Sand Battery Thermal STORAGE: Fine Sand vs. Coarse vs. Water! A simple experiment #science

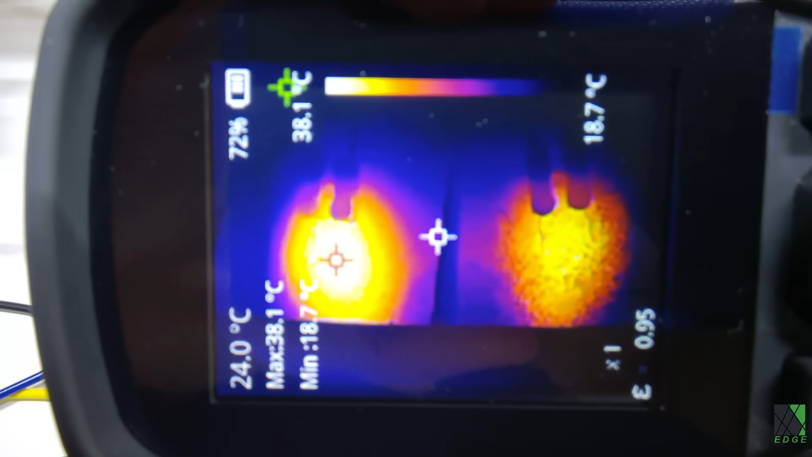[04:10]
On screen: spot 24.0°C, max 38.1°C, min 18.7°C, scale top 38.1°C, scale bottom 18.7°C
It's becoming pretty obvious here that the fine sand on the left is just glowing a little hotter than the coarse sand on the right.
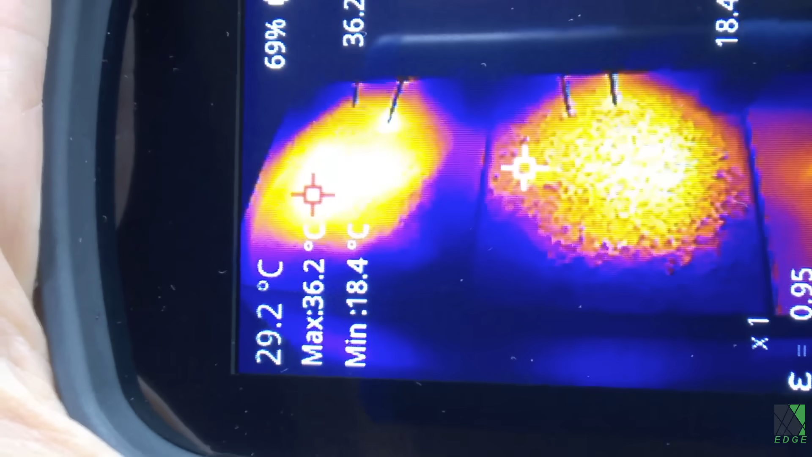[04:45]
On screen: spot 29.2°C, max 36.2°C, min 18.4°C
Once again it appears that the fine sand on the left is holding onto the heat a little bit better than the coarse sand on the right.
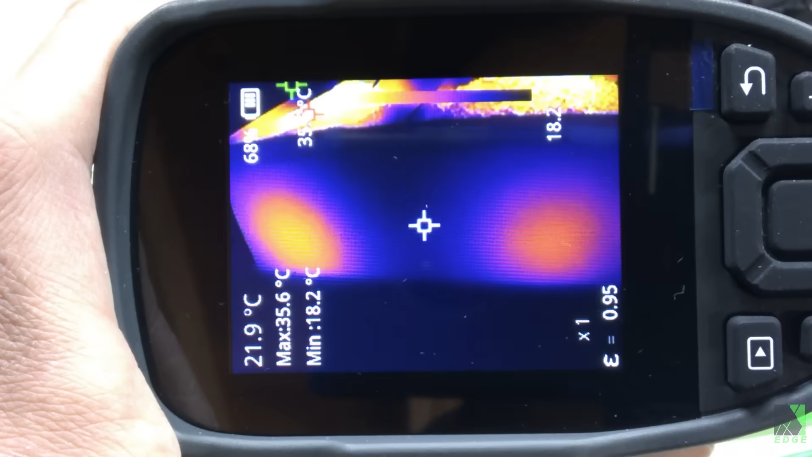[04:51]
On screen: spot 21.9°C, max 35.6°C, min 18.2°C
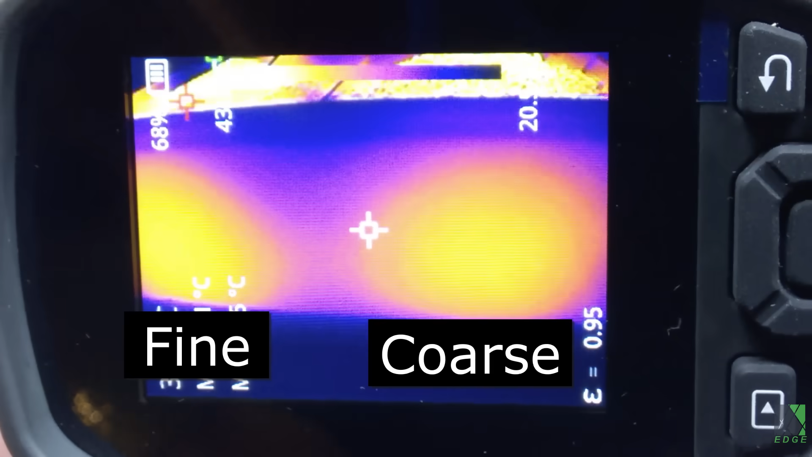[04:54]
And later as the temperatures increase it's getting a little bit harder to tell the difference between the fine and coarse sand.
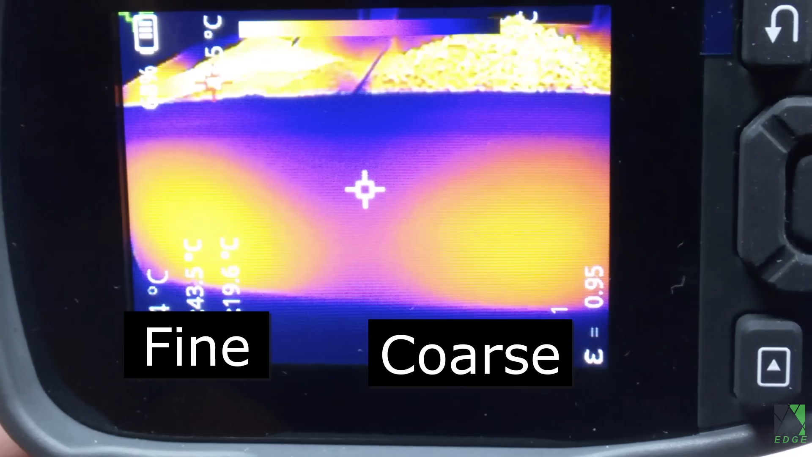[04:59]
And once again it's obvious that the water is able to hold a lot more heat at these temperatures than the sand.